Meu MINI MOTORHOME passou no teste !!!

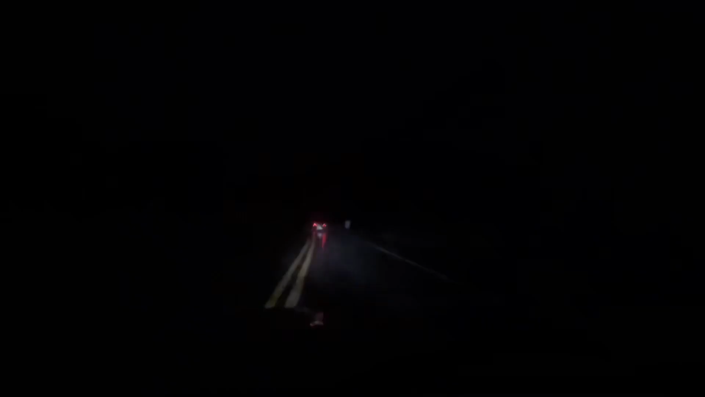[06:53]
Se inscreva no canal A estrada aqui ainda Está bastante perigoso